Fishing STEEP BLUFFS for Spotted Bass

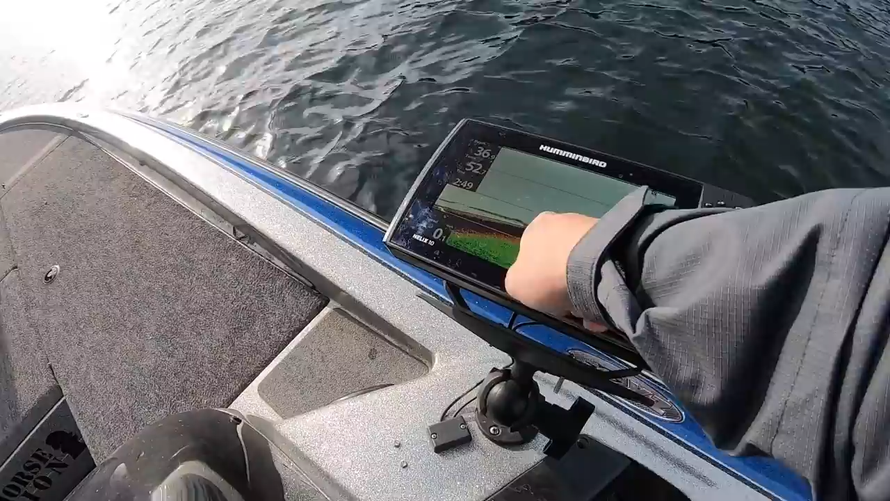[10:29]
As soon as my bait hit, you can see that fish come and eat it. Here's my bait again. I'll see if it's going to eat it.
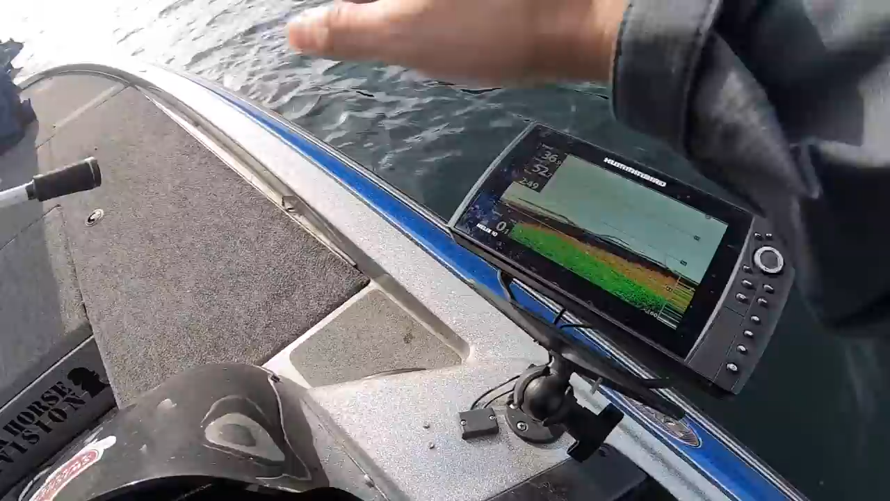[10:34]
We might have it right now. It's in there. Video game fishing. They're wise though. They just saw their buddy get smoked.